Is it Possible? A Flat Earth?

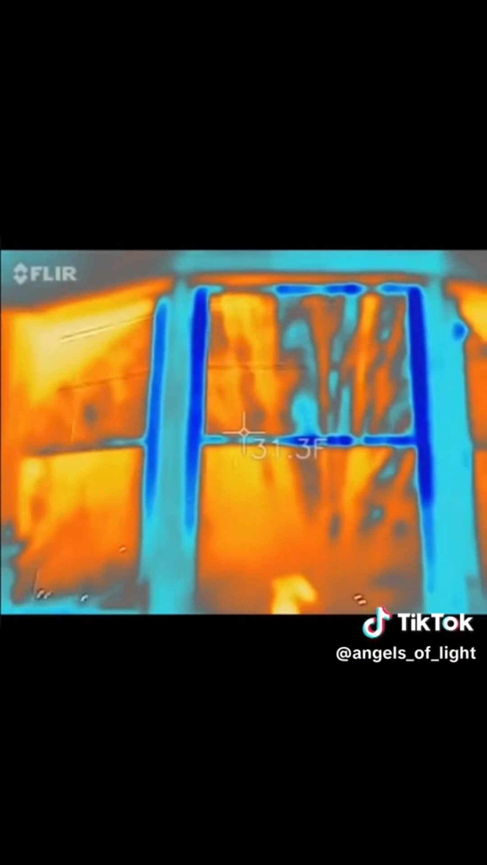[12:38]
It's a forward-looking infrared. It picks up heat signatures.
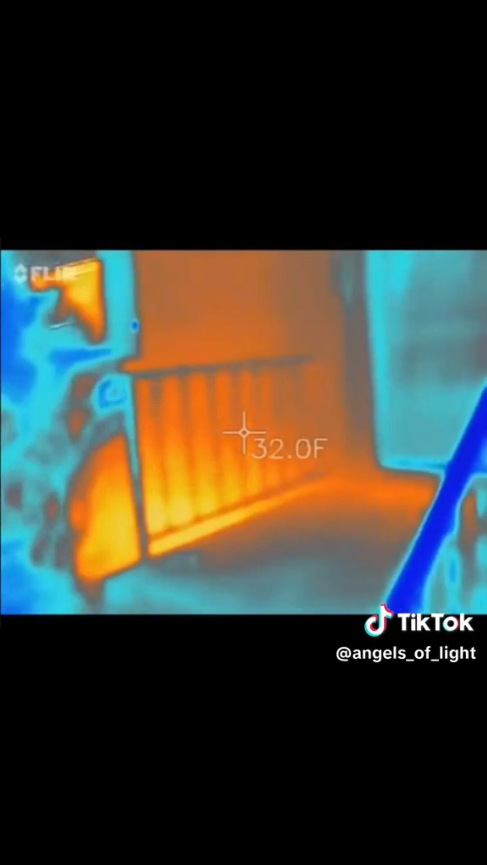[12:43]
On screen: spot 32.0°F
And he's going to use it in the moon's shade compared to the moonlight.
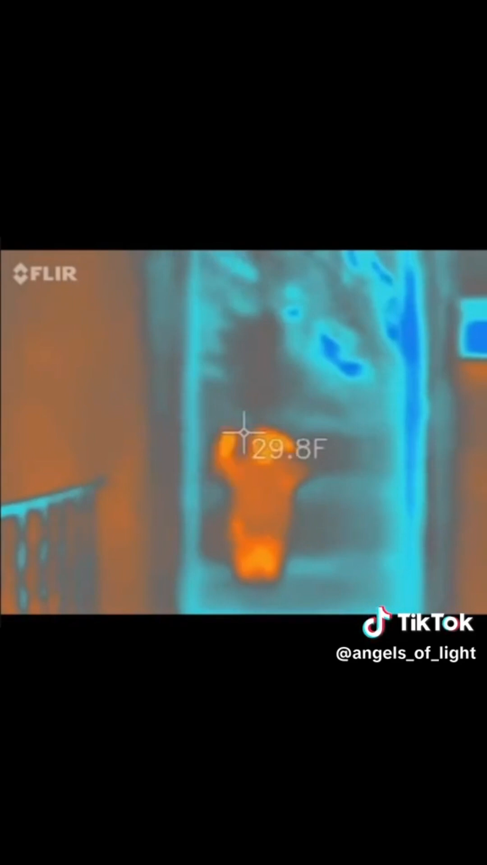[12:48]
On screen: spot 29.8°F
And you'll see that the moonlight is colder than the shade. Yeah, I am. 18, 19 degrees, 19 degrees, 19, 7, 19, 8. In the moonlight, in the moonlight, 16 degrees, 15 degrees.
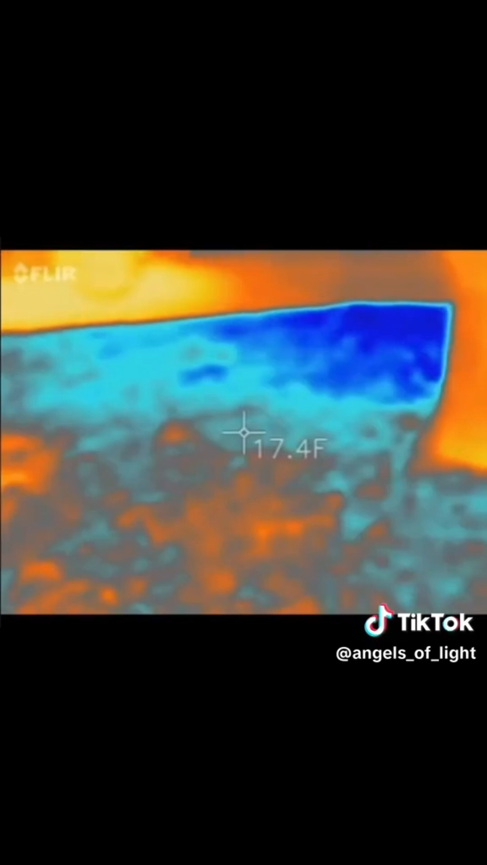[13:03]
On screen: spot 17.4°F
Also in the moonlight, 17, 17. Well, what do you know?
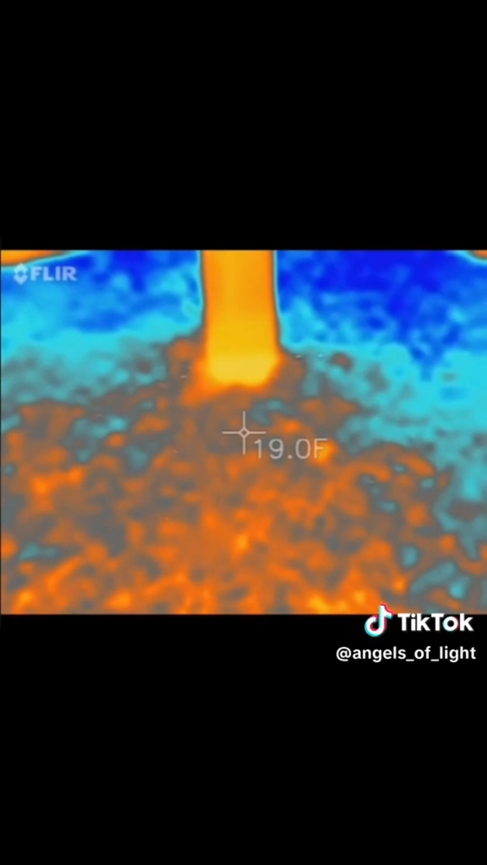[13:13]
On screen: spot 19.0°F
What do you know? Yeah, it's warmer in the shadow. Yes, absolutely no trickery going on here. It is an extremely bright moon out,
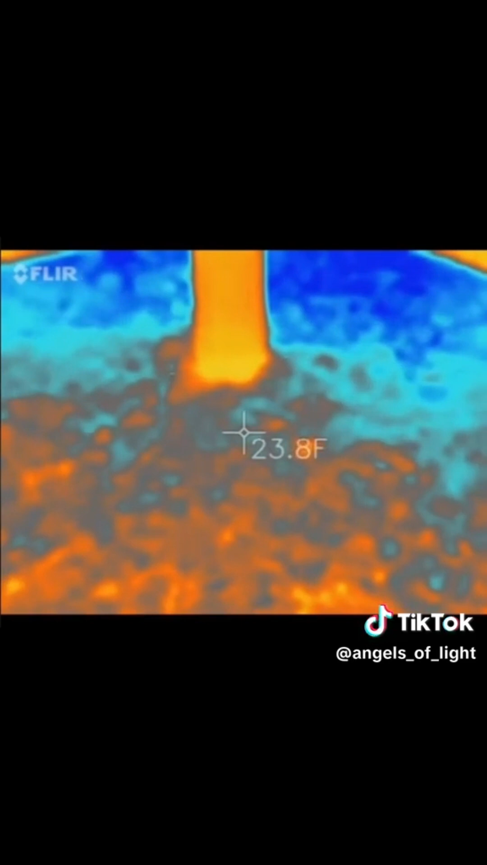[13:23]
On screen: spot 23.8°F
and the sky is crystal clear, warmer in the shadow. If the moon were reflecting hot sunlight, then the moonlight should also be warm, just like the sun.